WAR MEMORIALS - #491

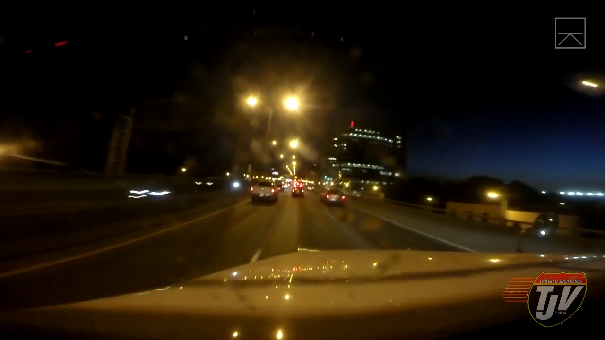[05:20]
Their freeway here in Montreal actually goes like right through the city. We're on an elevated freeway right now, or an extended bridge, you might say. Everybody's very scared to drive on here because they're all driving half the speed limit. But I guess that's better than going twice the speed limit. Very nice.